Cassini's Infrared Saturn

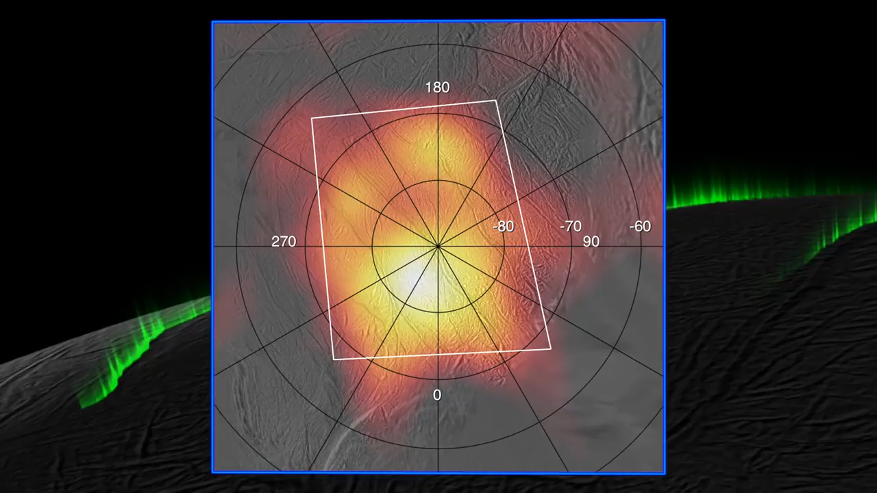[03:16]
Then, using the Sears instrument, we were able to zoom in on the South Pole and see the South Pole was much warmer than we expected.